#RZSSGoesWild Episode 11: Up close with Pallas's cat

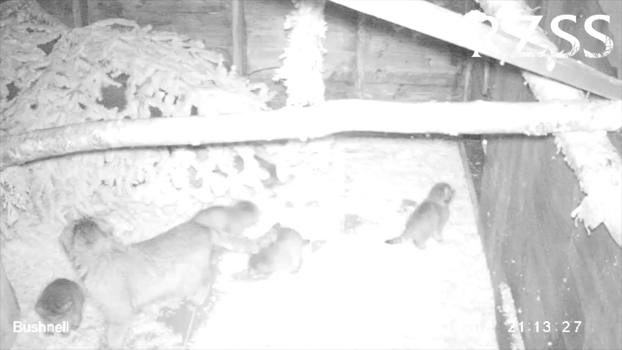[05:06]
We previously housed the species at both Edinburgh Zoo and Highland Wildlife Park and successfully bred them.
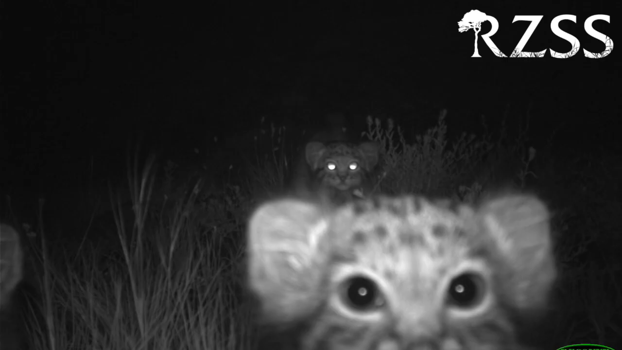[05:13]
And if you think adult Pallas's Cats are cute, then you definitely need to see their kittens.